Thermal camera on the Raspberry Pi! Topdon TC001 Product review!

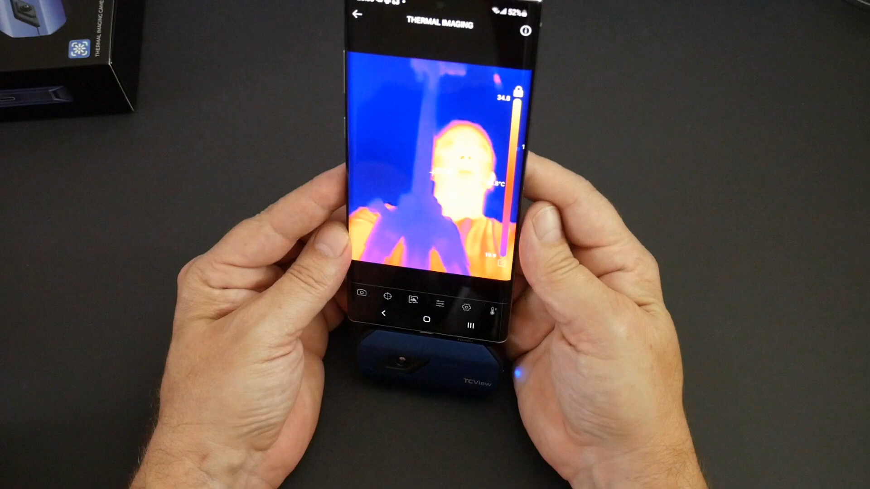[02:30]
Very very nice indeed. This is actually a very very clear image and I can clearly make out the features on my own face.
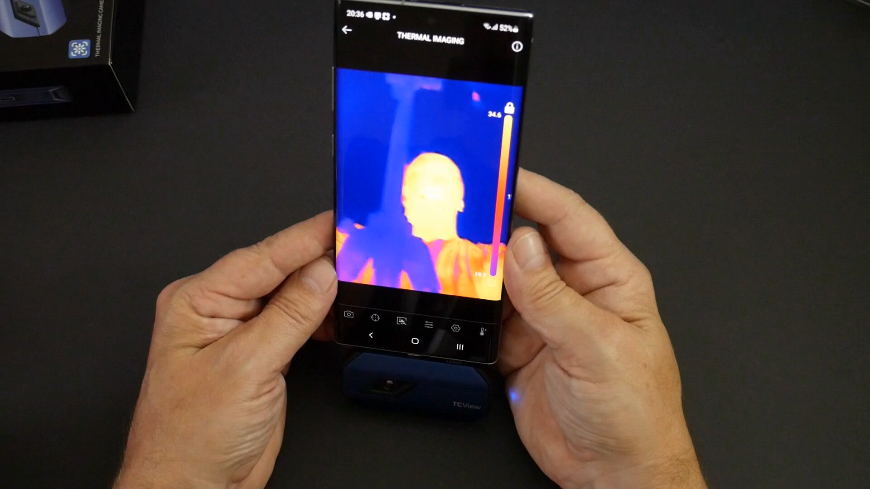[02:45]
off of the phone and we'll have a look at some stuff and see how this thing performs.
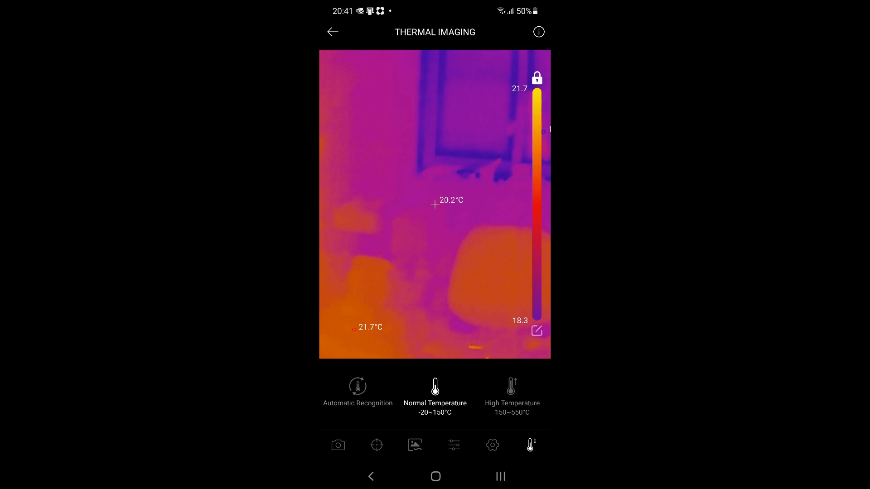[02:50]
On screen: spot 20.2°C
So just have a quick look around the place and see what we can see. The resolution on this is actually really really very nice indeed. You can actually work out what things are in the background without having to have an overlay.
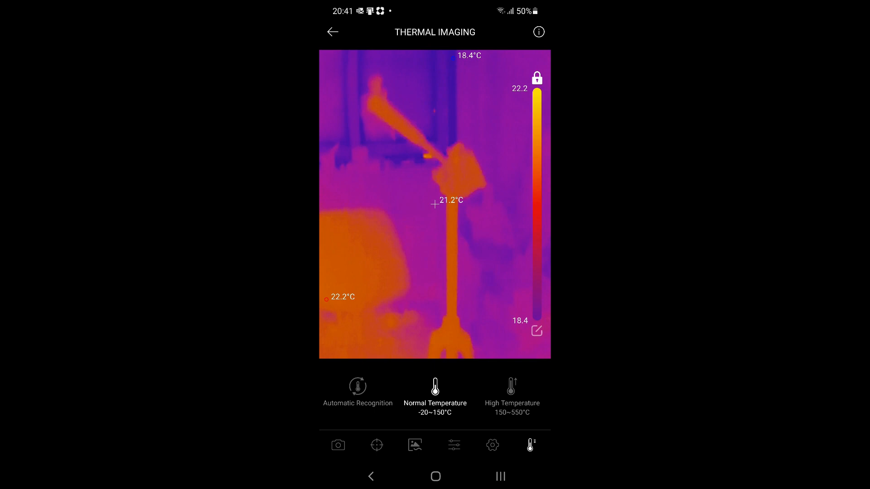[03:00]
On screen: spot 21.2°C
So there's the tripod. There's my chair.
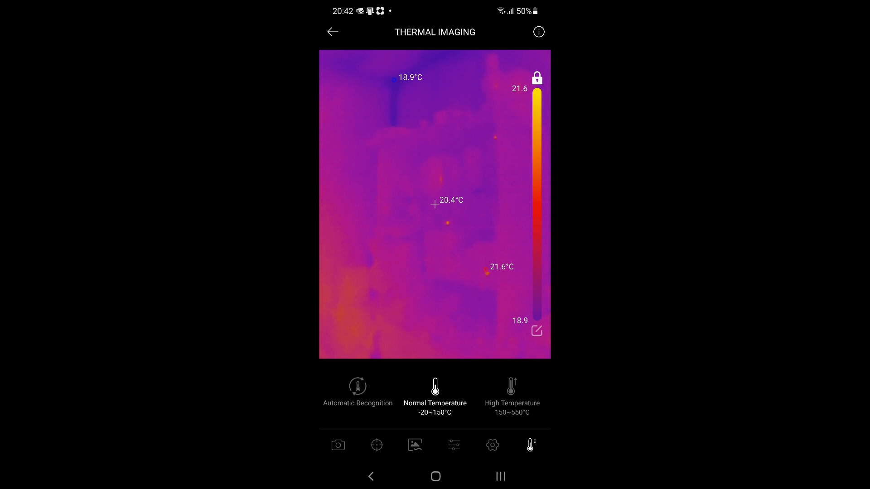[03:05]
On screen: spot 20.4°C, max 21.6°C, min 18.9°C
I've got a set of shelves over there although they're quite difficult to see admittedly. We'll have a look at the workbench.
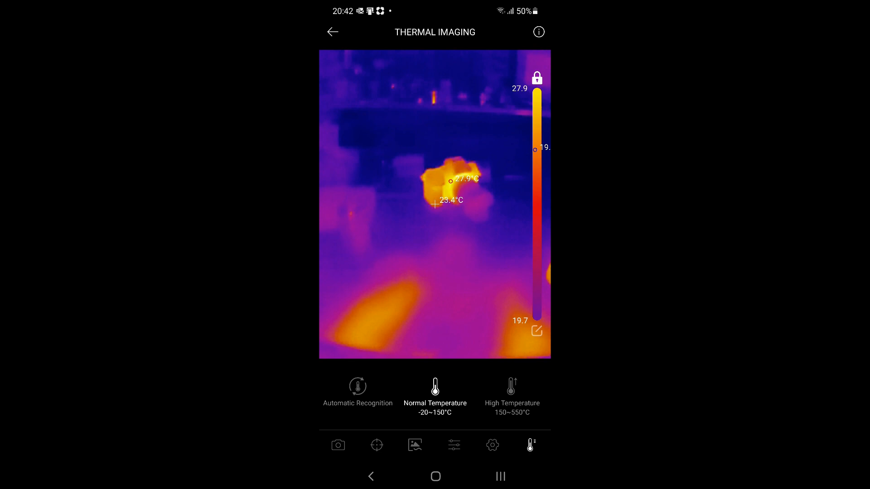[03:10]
There's the camera I was using to video the first half of the video sitting at 28 degrees which is possibly about right. Seems a little warm. But there it is.
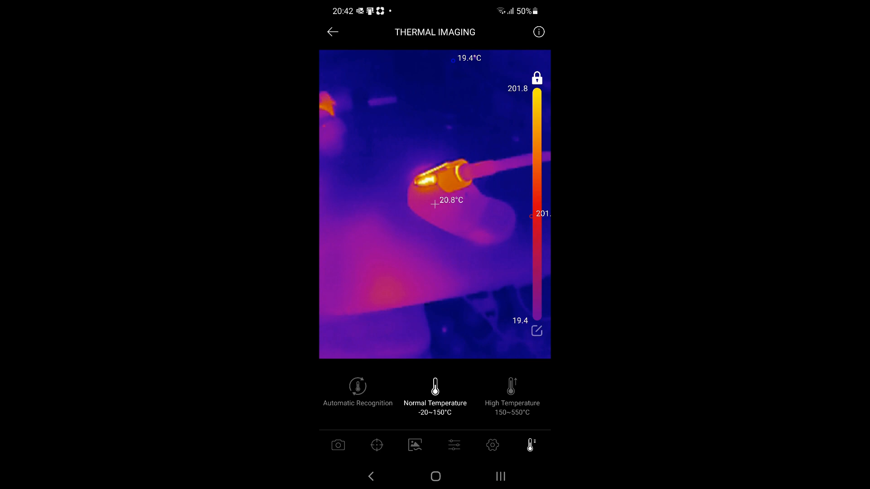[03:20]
On screen: spot 20.8°C, min 19.4°C
I've got a soldering iron on the bench here as well.
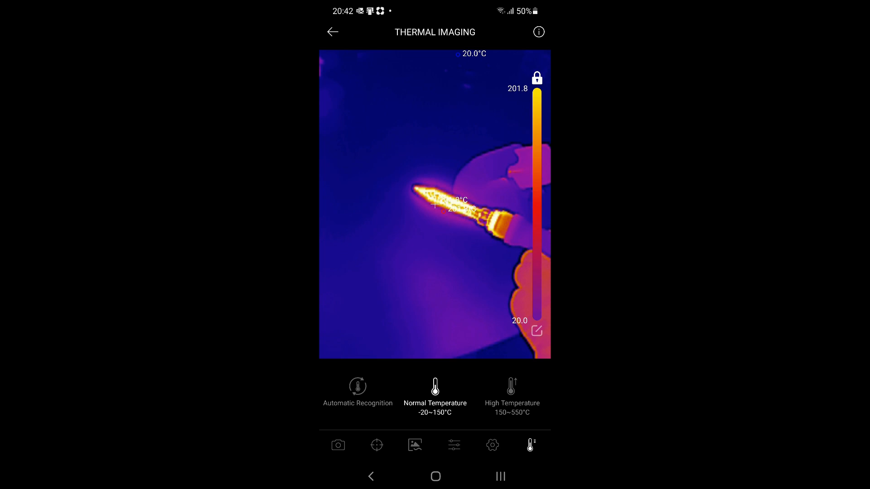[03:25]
Look at that. Fantastic. Now this is reading a little lower to about 200 degrees C
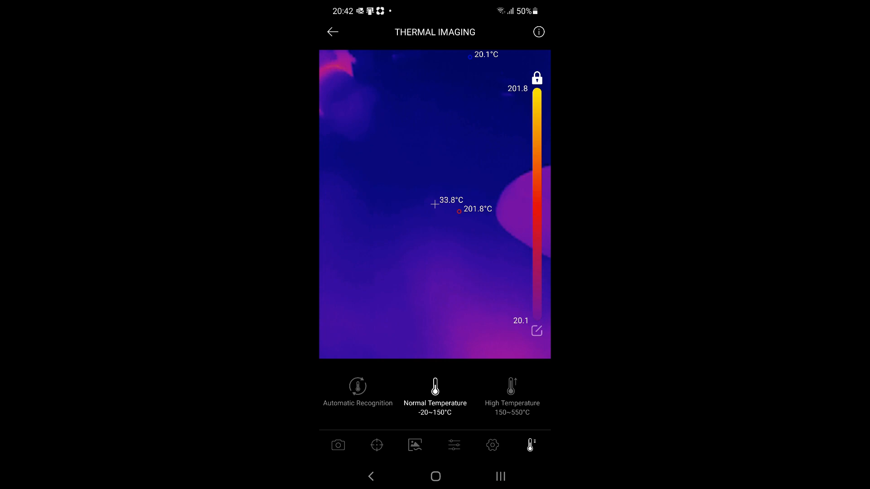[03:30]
On screen: spot 33.8°C, max 201.8°C
but if I press the high temperature button presumably it rescales the range.
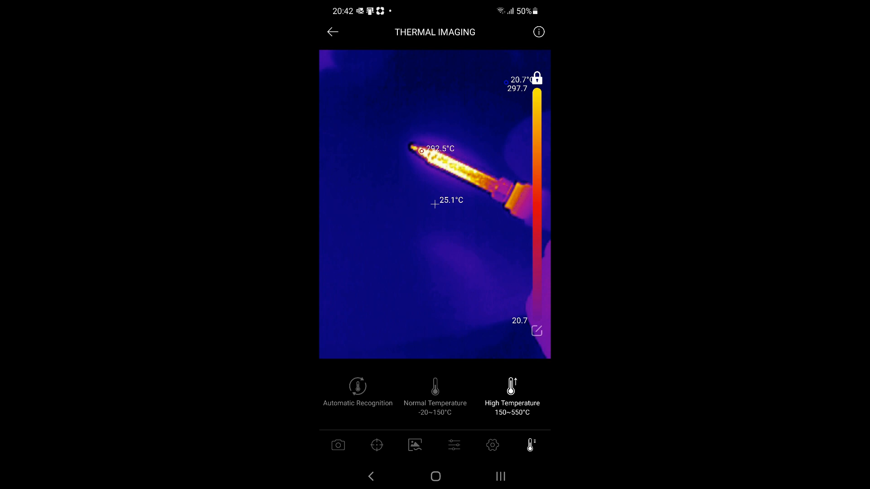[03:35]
On screen: spot 25.1°C, max 292.5°C
That's a little bit more like it. So we're 304, 304 odd degrees.
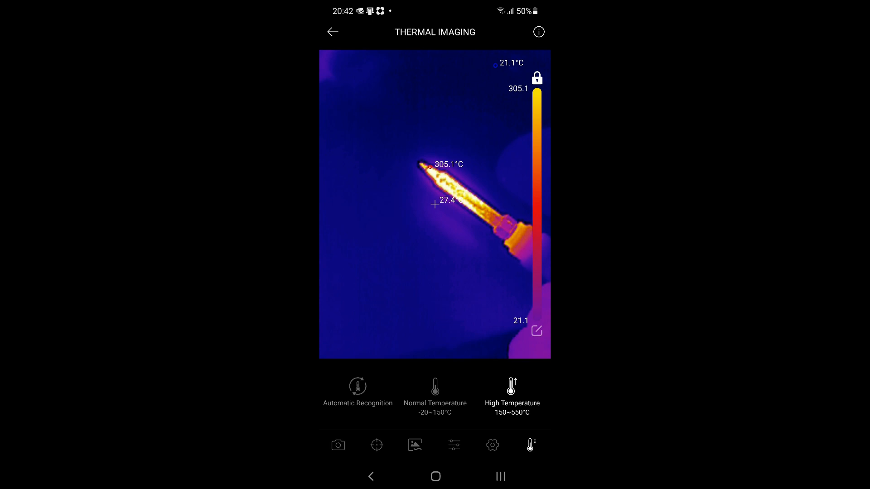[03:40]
On screen: max 305.1°C
The actual hacker controller says 350 but yeah
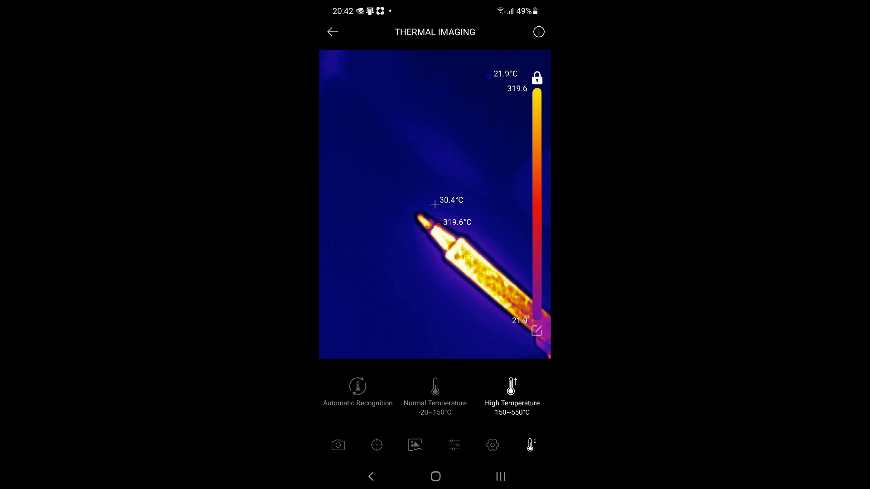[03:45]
On screen: spot 30.4°C, max 319.6°C
so if we get right up close to the camera it's detecting a more reasonable temperature.
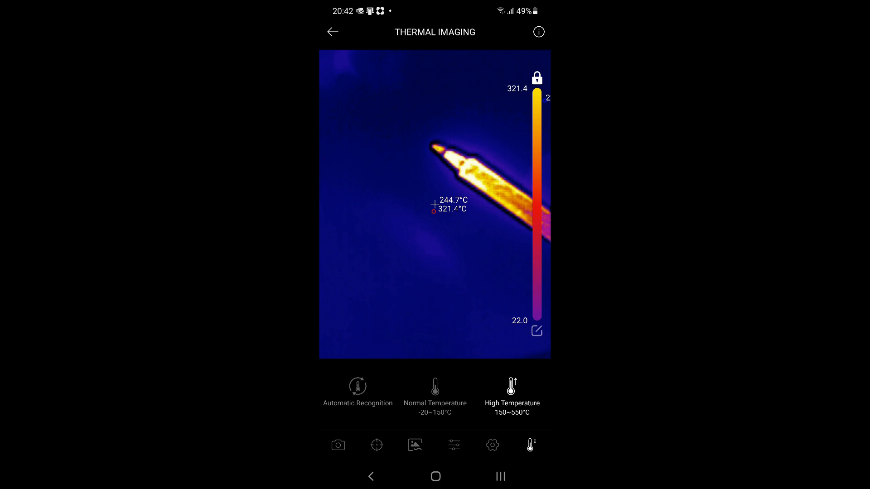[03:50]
On screen: spot 244.7°C, max 321.4°C
Very very nice. So I'm in my kitchen just now and I thought I would show you this.
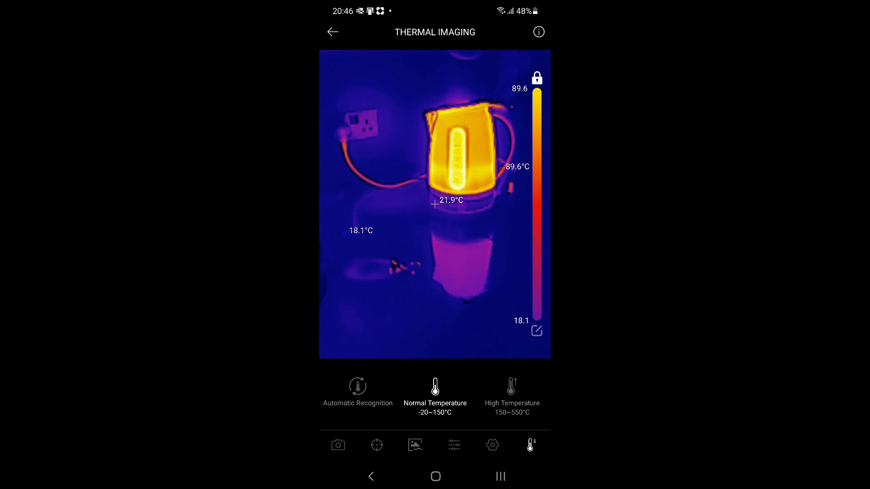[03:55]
On screen: spot 21.9°C, max 89.6°C, min 18.1°C
I've just boiled a kettle full of water and you can actually see the heat coming out of the mains cable.
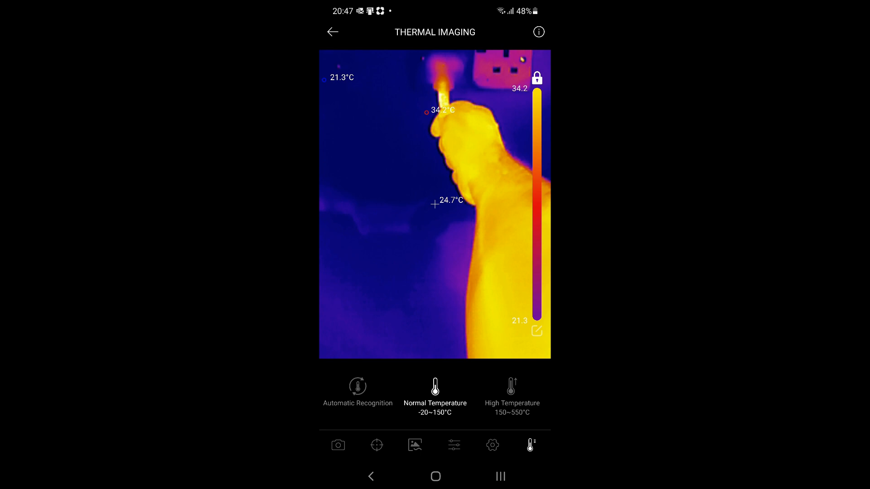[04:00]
On screen: spot 24.7°C
So clearly the mains cable is warming up while the water boils. But I wanted to show you this.
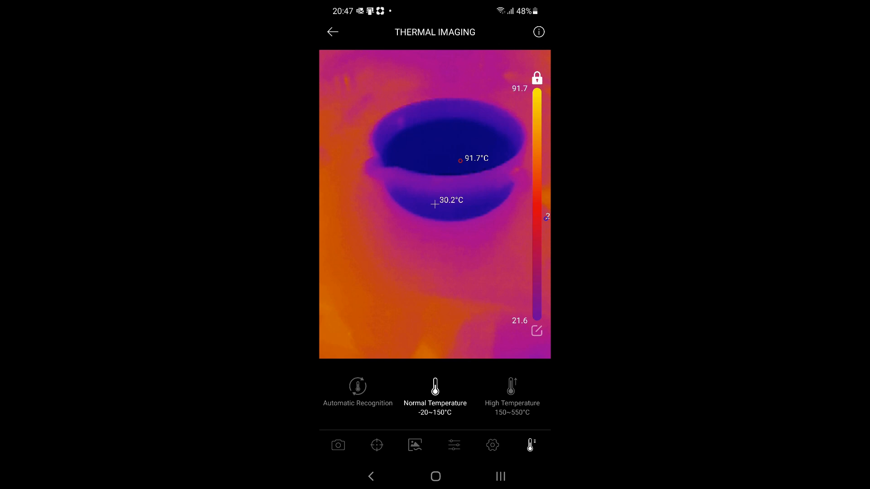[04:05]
On screen: spot 30.2°C, max 91.7°C
I've got a saucepan down here full of cold water. We'll pour some of this boiling water into it.